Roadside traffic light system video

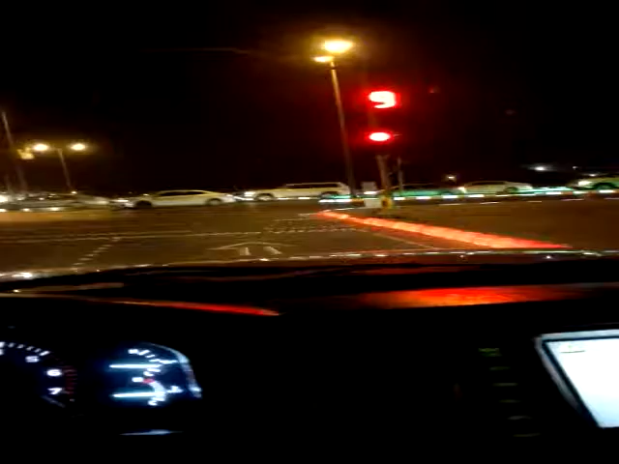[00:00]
السلام عليكم. هذا فقط في بريدة، شوف الرصيف شلون يتغير لونه مع الإشارة ذاك، شوف صار أحمر لنا طفت، هذا صار لنا أخضر لأنه افتحت. هذا ليس الأرصفة الثانية حمر لأنه